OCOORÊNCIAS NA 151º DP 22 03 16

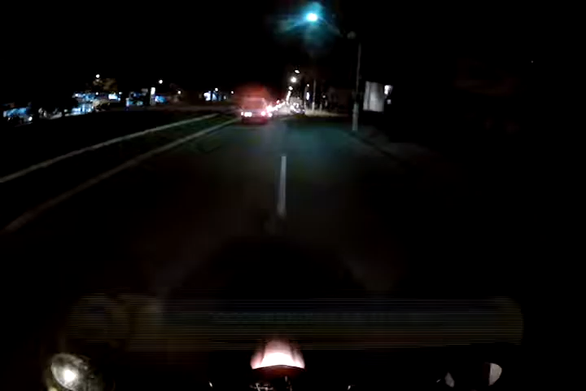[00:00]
Amigos e amigas da Nova TV Calau 14, telespectador acompanha imagens do Motolink da Nova TV.
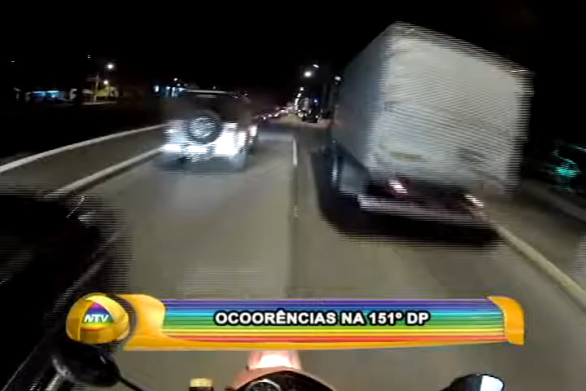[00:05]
São imagens do nosso Raul Matsuyama, que se dirige para mais uma ocorrência em nossa cidade.
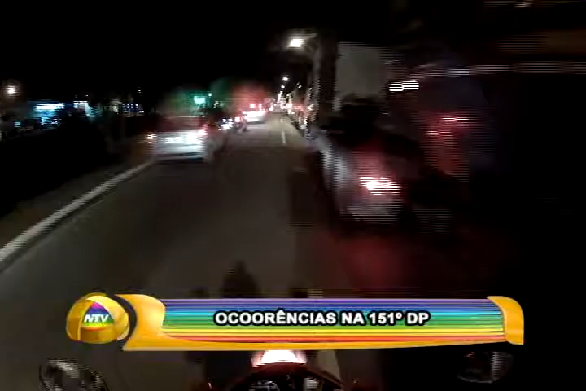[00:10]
Raul Matsuyama. Bom, Marconi, são imagens da RJ116, eu me dirijo para a 151DP. E as informações são que três elementos que moram na parte alta de Olaria foram abordados dirigindo o veículo Uno. Isso próximo a Duas Pedras, no Curral do Sal, foram abordados por uma viatura da Polícia Militar. E a partir dessa abordagem foi descoberto que os mesmos estavam com uma grande quantidade de cocaína e intencionavam levar essas cargas de cocaína para serem distribuídas no alto do floresta.